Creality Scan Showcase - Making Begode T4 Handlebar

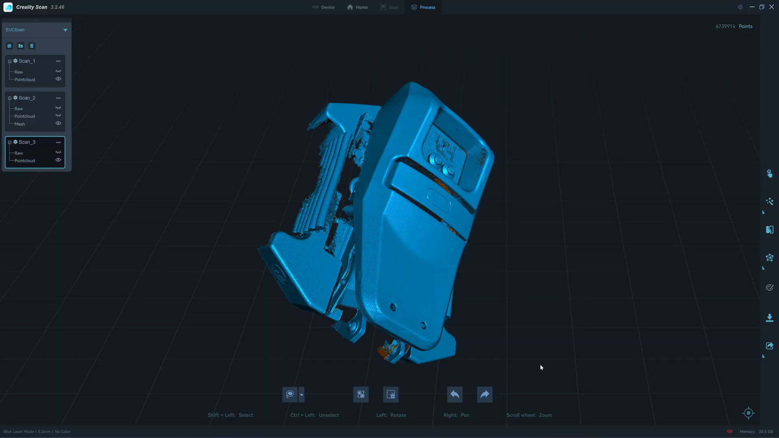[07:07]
when using the marker there is no
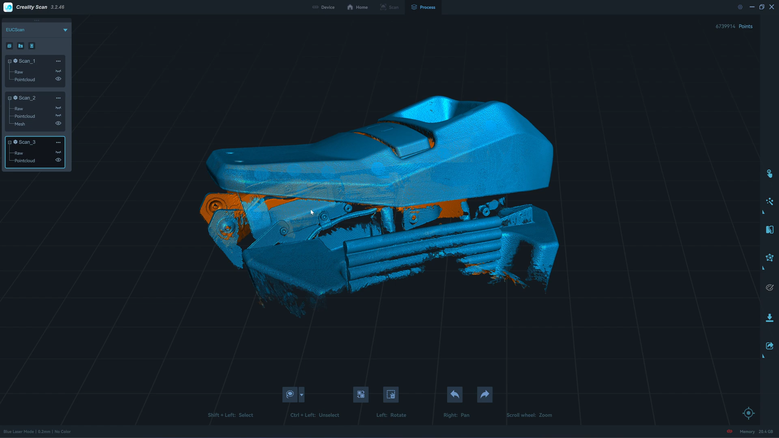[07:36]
a laser mode it won't get very deep inside of the pocket
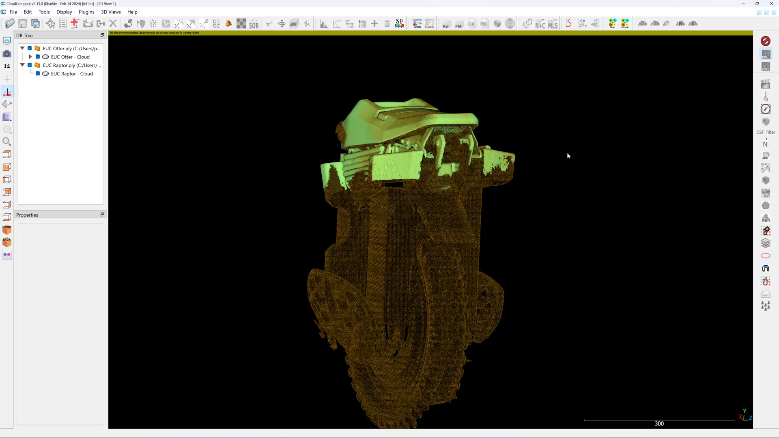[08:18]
okay so now I have already aligned the two point clouds together and then next step I will delete
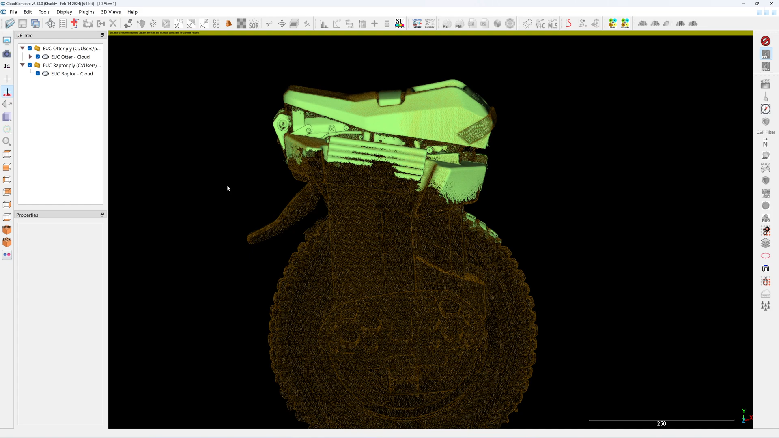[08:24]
what I don't need the top of the author and the bottom part of
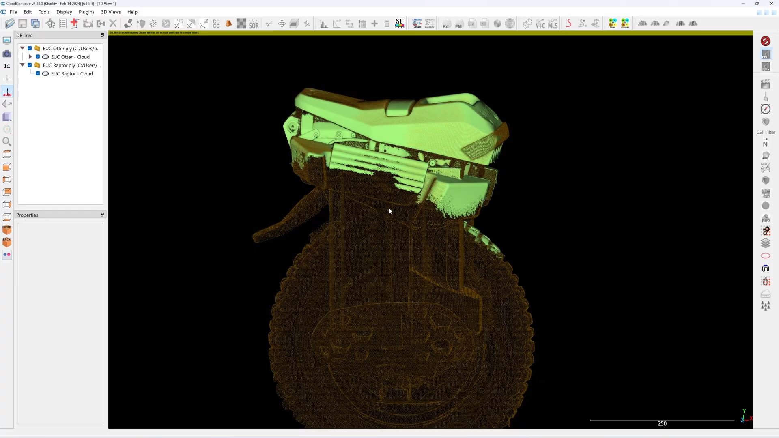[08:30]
the laughter which is overlapping so now I have high detail tops and
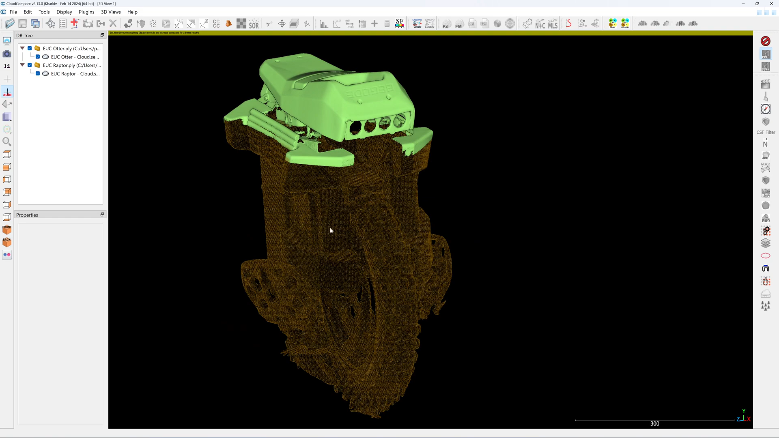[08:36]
lower detail in the bottom next I will merge two point clouds together now I'm gonna save the
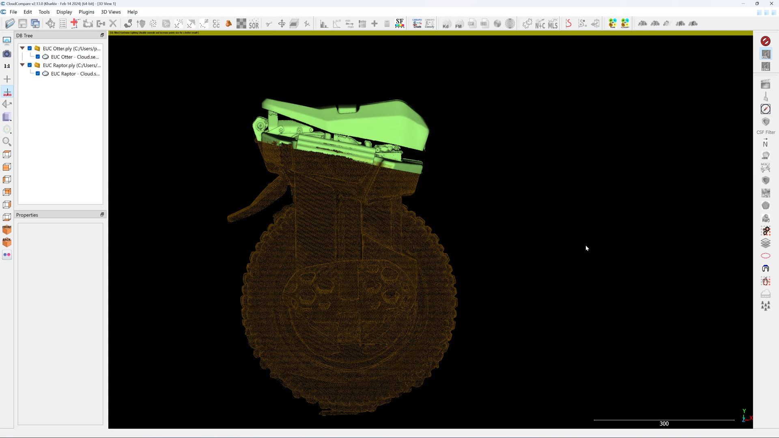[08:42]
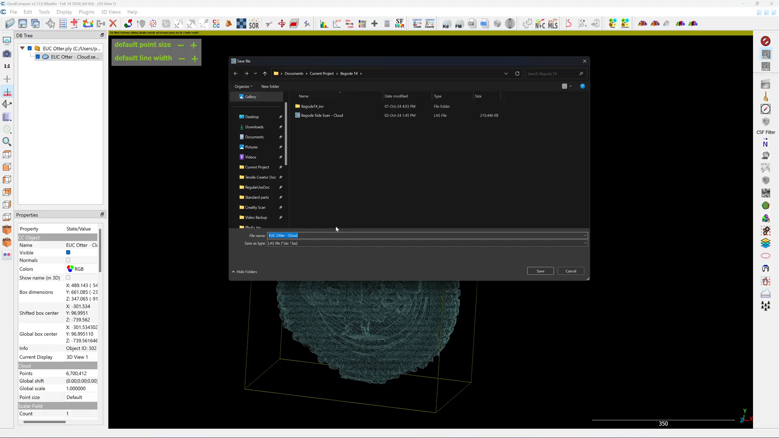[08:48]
files into ls files
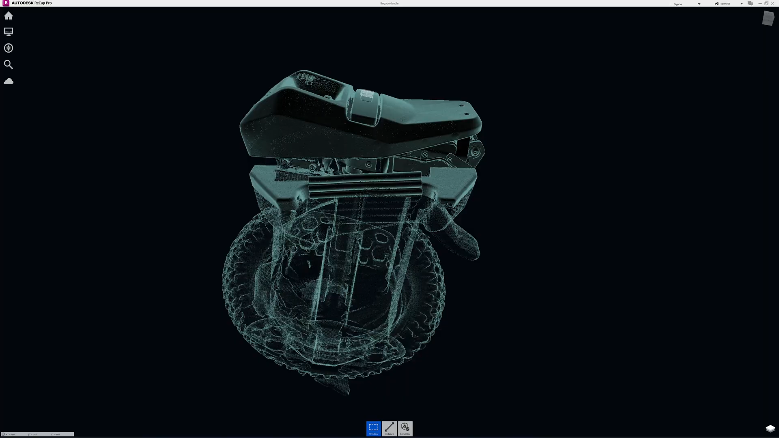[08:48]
now I'm in the autodex recap I only use this
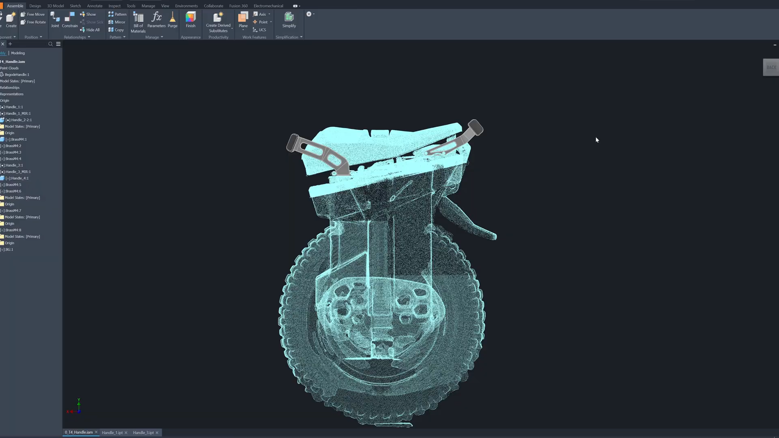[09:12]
autodex inventor and I start to use the point cloud as the reference
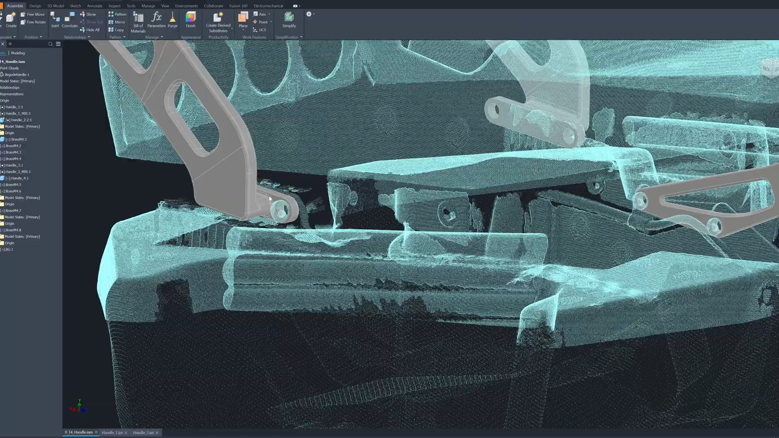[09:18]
starting by designing the mounting point I follow the shape
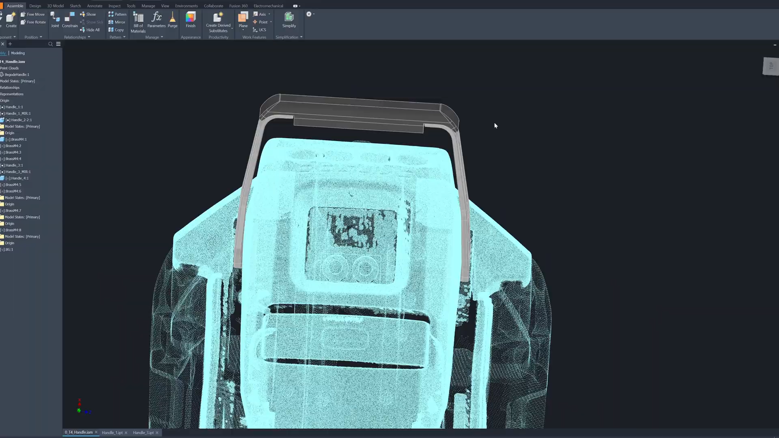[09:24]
of the top pad here okay the front handle I split it into two pieces because if I order the print with in a one single piece in the u-shape like this it will shrink and it will be difficult
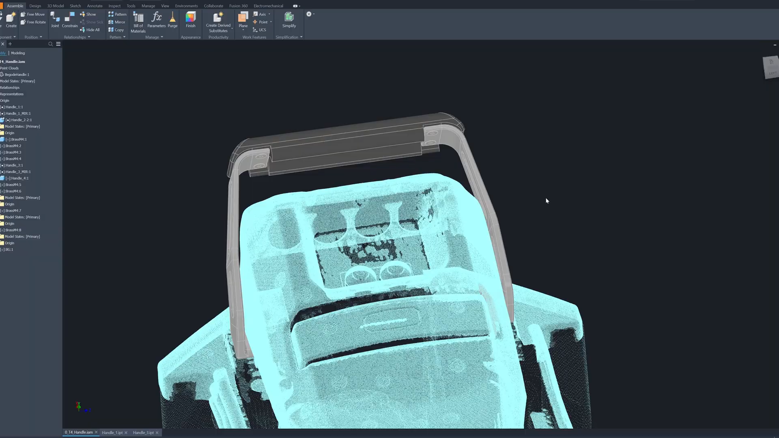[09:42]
to mount so I split into two parts left and right which is a mirror one and
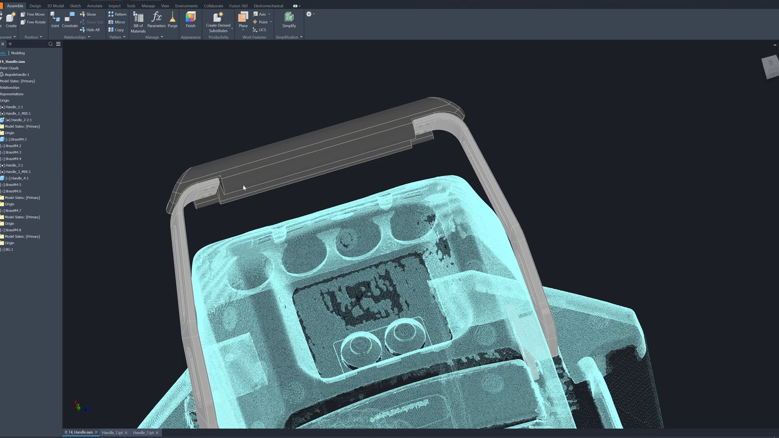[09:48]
in the middle part I print it I will print it in nylon and use a screw to
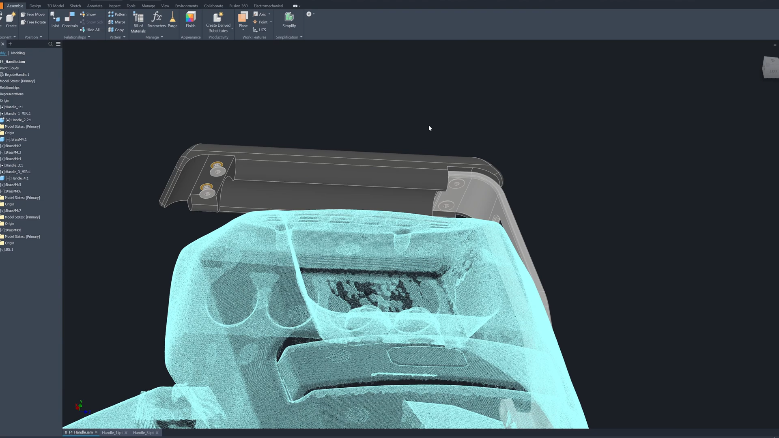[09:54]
hold it M4 to M4 screw to hold it this front handle
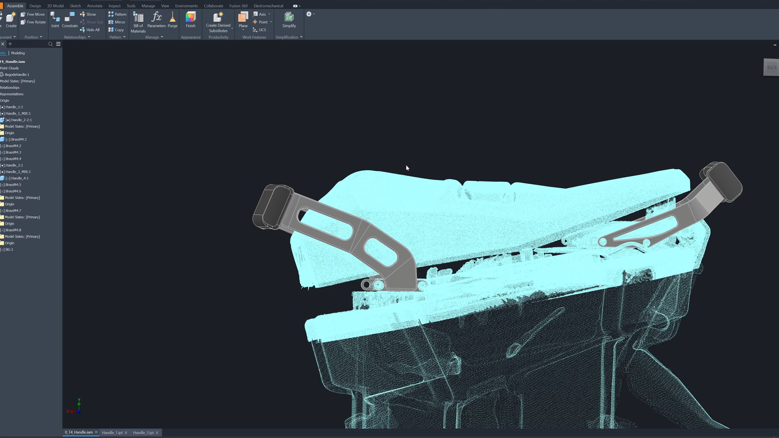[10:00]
will be used for lifting of course and it will be used for so it will be used as a bumper so when when the wheel falls down it will hit
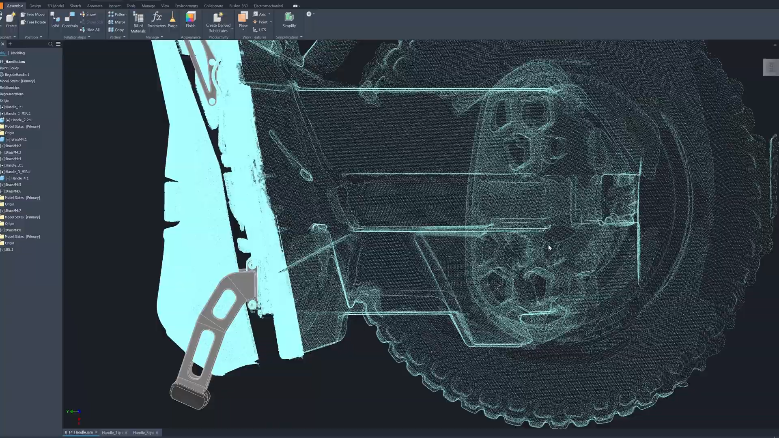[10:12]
the handle first so I can change the cheaper nylon this EUC weight about 35 kilos so one off one side of the
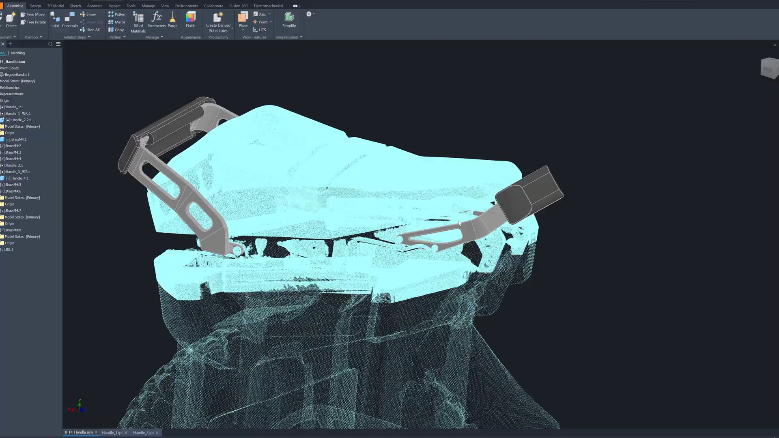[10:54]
smaller so it's it can also carry the same weight
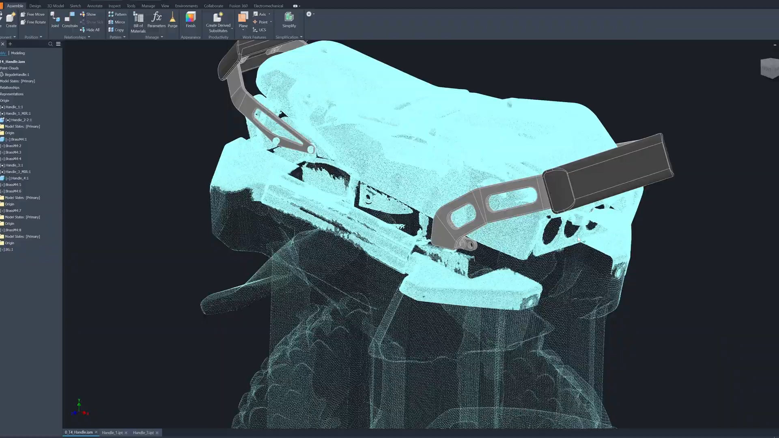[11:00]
I check the accuracy of the hole center I use
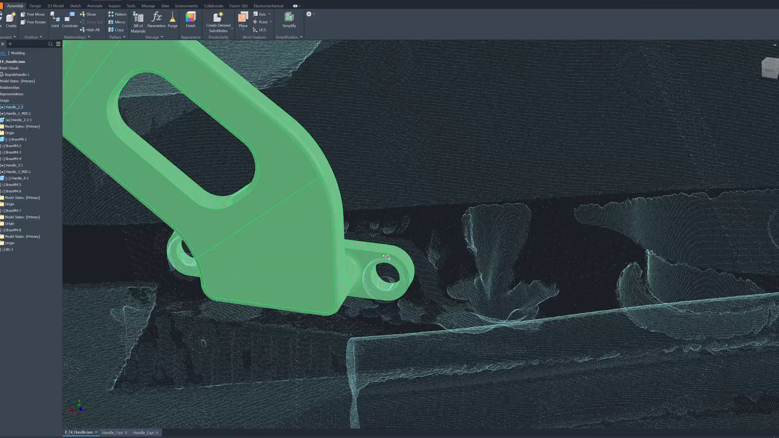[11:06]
the point cloud as a reference it's about 20 microns different when I measure
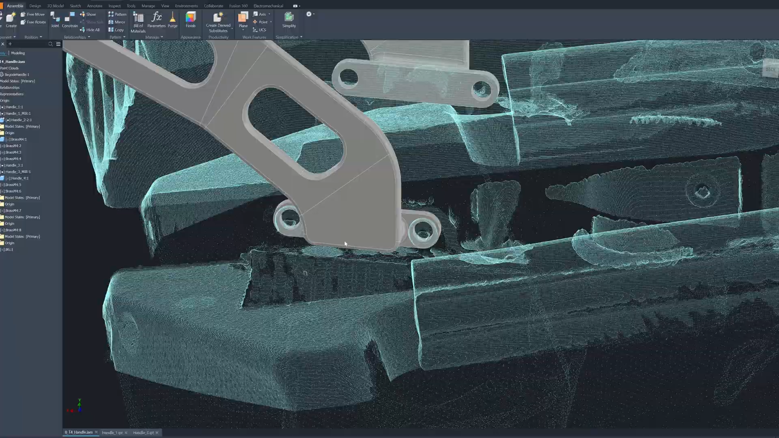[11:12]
with the the vernier caliper so I consider this to be very accurate and if
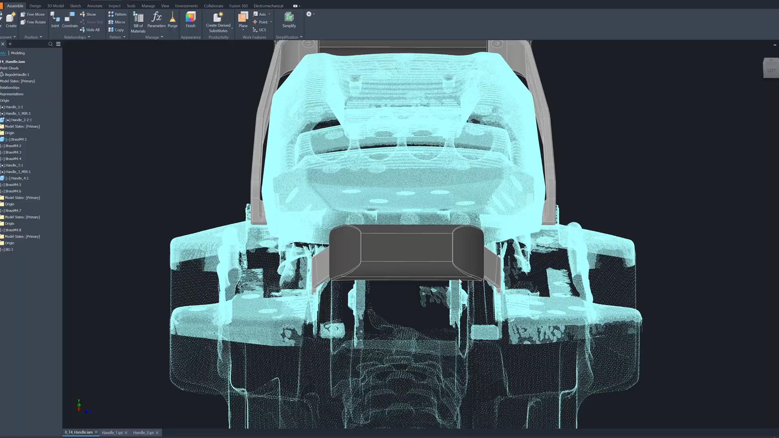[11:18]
the printing doesn't deform too much I should be able to fit
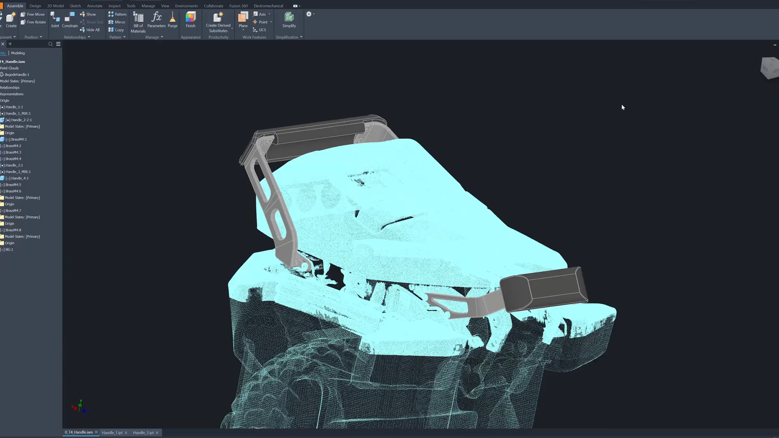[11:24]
this easily I put opening here just to
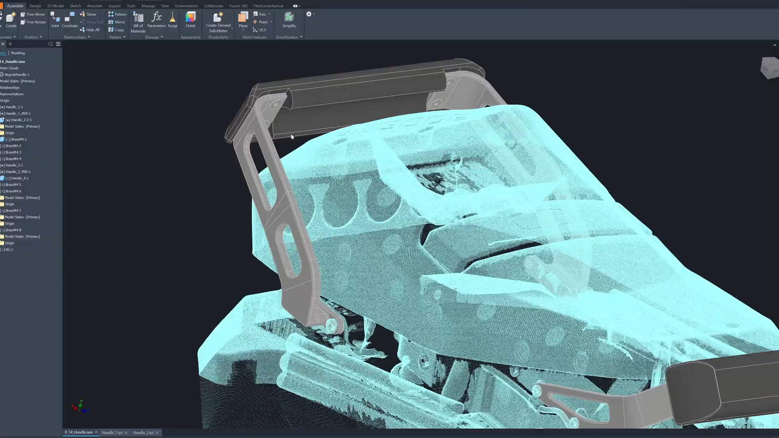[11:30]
reduce the weight I cut off unnecessary metal and materials
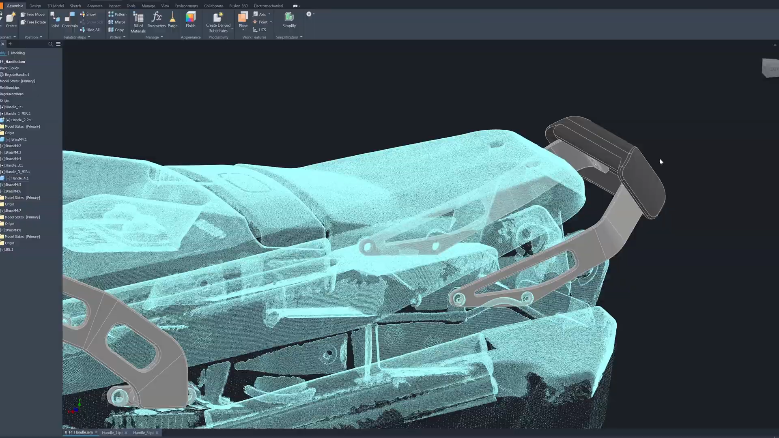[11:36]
like in the in the front here the nylon I put a curve inside